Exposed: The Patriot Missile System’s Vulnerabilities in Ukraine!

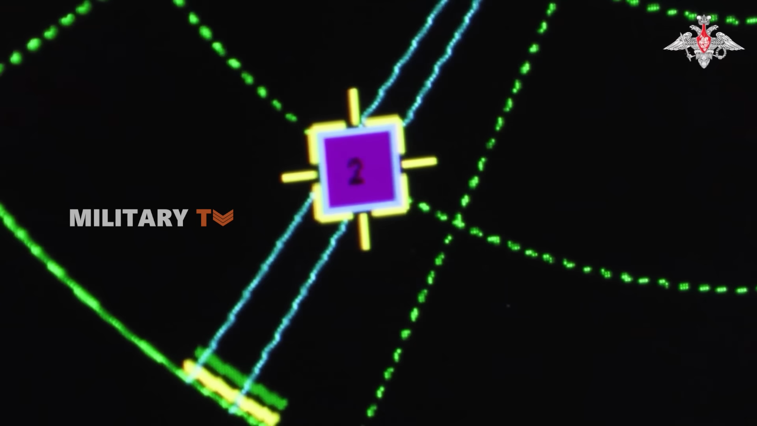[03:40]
Once that signal is detected, it doesn't take long for Russian forces to lock on and launch a targeted strike,